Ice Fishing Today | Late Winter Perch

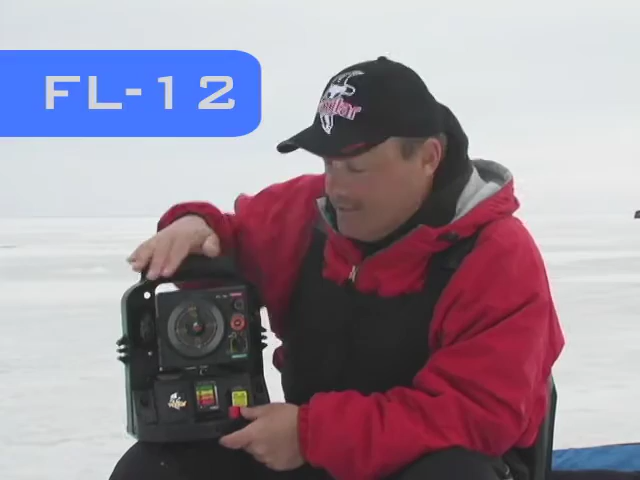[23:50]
It offers a great peripheral vision so you can see it from the sides and a much bigger looking display. It still has the three color Vexilar system of green, orange, and red. So you can still use the same philosophy as you have with the older style of Vexilars. But the new sexy new look has become very, very popular. It also has five different depth ranges and a special 20-foot low power mode for when you're fishing in weeds or in very shallow water.